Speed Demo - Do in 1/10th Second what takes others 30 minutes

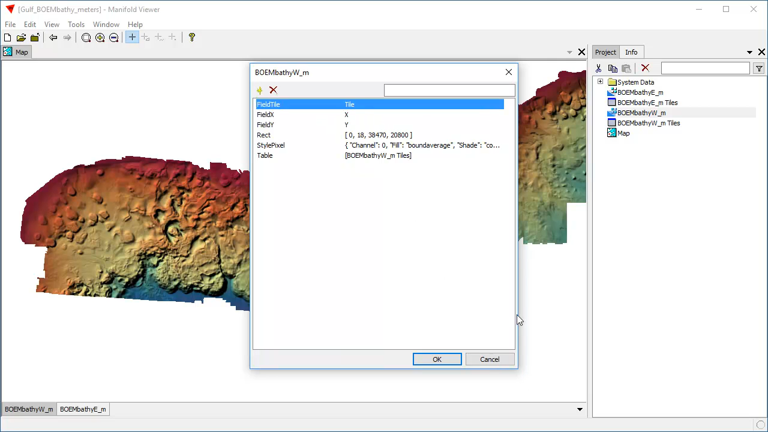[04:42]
So, the actual data that's in here in this image is almost negligible. It's just these, basically, these properties which specify, you know, how the pixel should be styled and where it should get its tiles. All the data is in here, in that table. So, we can exploit that by making copies of this raster image, raster display. I choose copy, then paste, and then I'll rename this. I'm going to rename this John. We're going to do a Beatles theme here. And if we click open John, we see that is the same thing. It's just a copy of that data. In fact, we can take John, and we can drag and drop John into the map here as another layer.
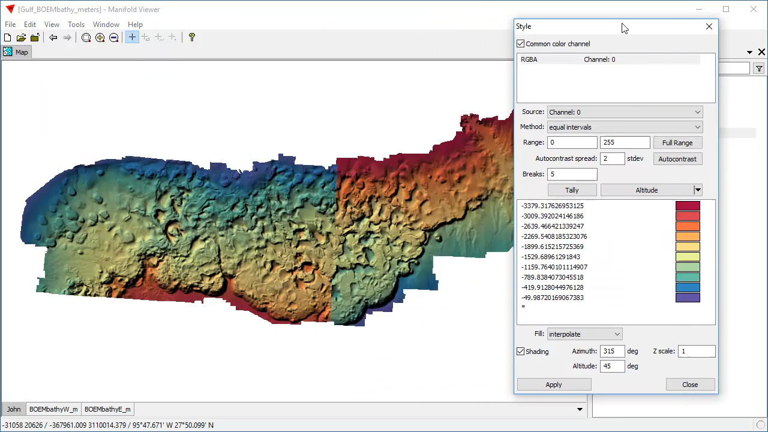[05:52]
So, this is the original tile, and this is the John tile. Double-click that back on. Let's click Edit Style. Go back into the John. Let's actually create one more copy of this. So, we're going to take this, copy, in here, paste, and we'll call this one, let's call this Paul. So, now we have a Paul layer, and drag and drop Paul layer. It's still the original coloration, and that Paul layer completely conceals the layers beneath it, because it's opaque. So, the Paul layer, let's change that. Let's edit Style, and let's give it a completely different palette.
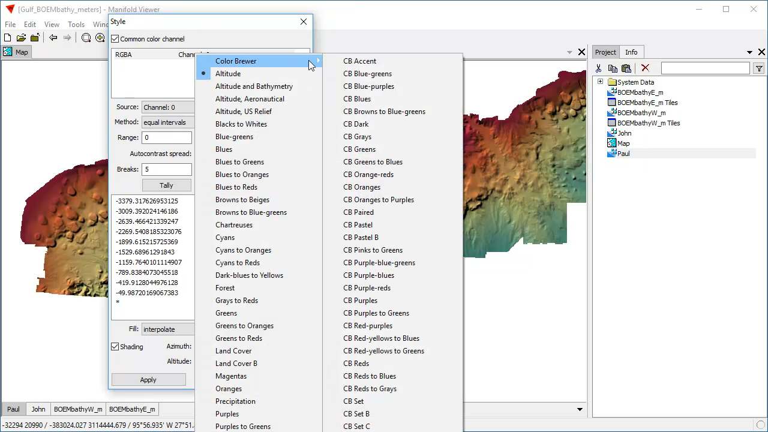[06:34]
Let's use one of the Color Brewer palettes. Actually, I'm going to move this dialogue over here so you can see what I'm working with before it gets out of range of what's being recorded. Color Brewer, and let's use the Accent palette.
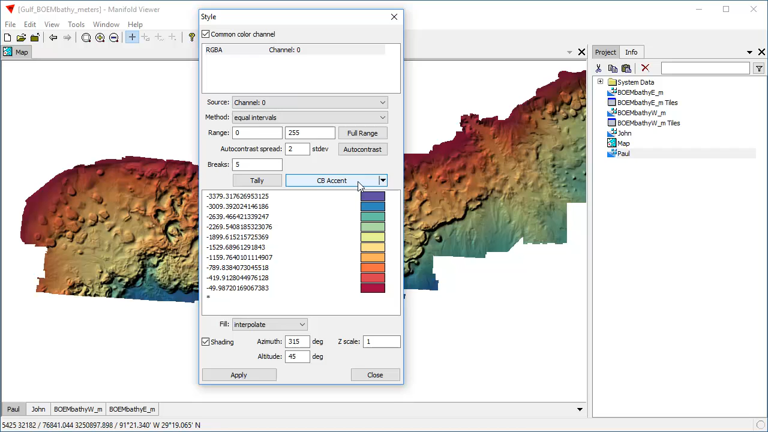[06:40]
It shows the palette, and now let's apply the palette gray to the color walls, and now when you click Apply here, we can see that's an entirely different coloration. Now, how it's coloring the palette, as you can see, there's a transition here between from the blue to the red in this zone, because we're using interpolate. So, pixels that are some value in height between minus 1,529 and minus 1,159 are colored in interpolated shade between the blue and the red. If we wanted to, we can make that a hard edge by choosing closest lower value,
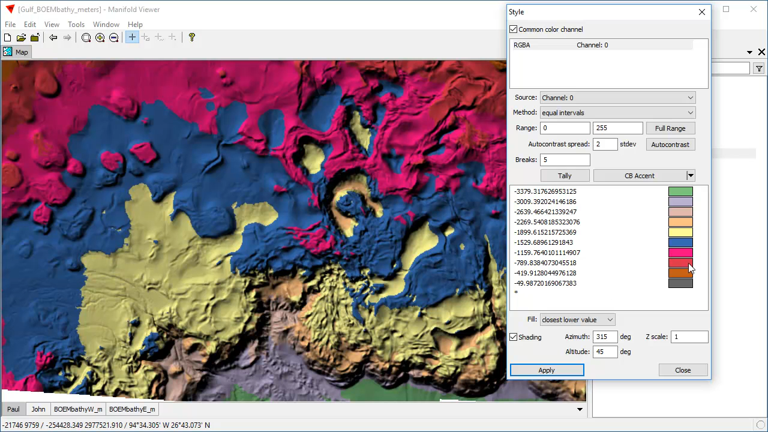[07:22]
and then we're quantizing it so that everything that's between this number and that number, all the depths between this number and that number, are all colored blue, and the ones that are between this one and that one are all colored, this magenta color. That's great, and if we like, we can choose the highest value, closest highest value. That's a different way of quantizing it. Makes for a pretty cool display. And, of course, because all this is a property of a particular layer, the Paul layer, which you can double-click open in its own window, that hasn't changed the palette we applied to the John layer or the palette that we applied to the original layer,
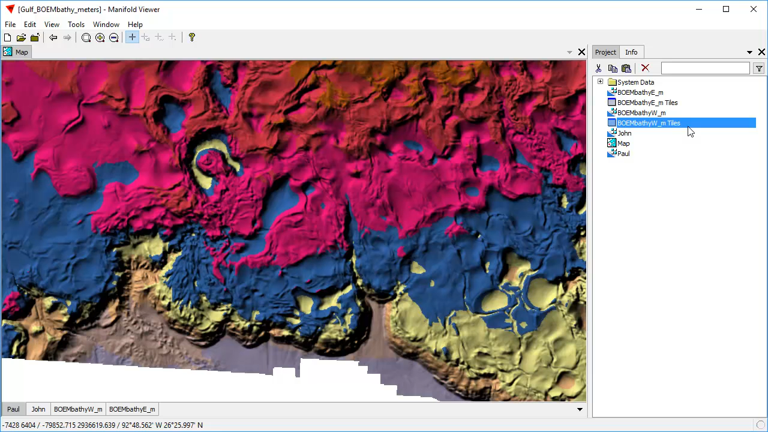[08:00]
because all these are just different ways of coloring the same data, which is coming from these tiles. The tiles, the data of the tiles itself is just train elevations. All this is being synthesized on the fly. Now, that's important to know, because when all this is being synthesized on the fly, that's a lot of work for seven gigabytes of data. It's not just taking a dead image and displaying it, which reading, of course, could also do. Let's do one other thing here. Let's take a look at what we're using here for a projection. If we look at any of these, we can see that edit, change projection, we can see they're on transverse mercator.
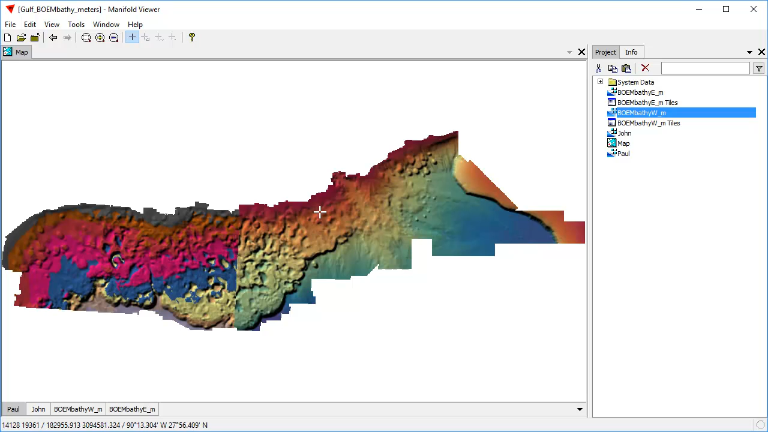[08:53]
In Radian and in Manifold Viewer, a map can have a different projection than the components that it shows. In this case, the components, the layers that are in the map, all are in transverse mercator, and the map itself is in transverse mercator. So it's not doing any reprojection. But the map could be in a different projection. The map could use, say, something like latitude and longitude. Unclick this layer, unclick that layer. So now we're looking at the two layers originally. Let's create another map, new map.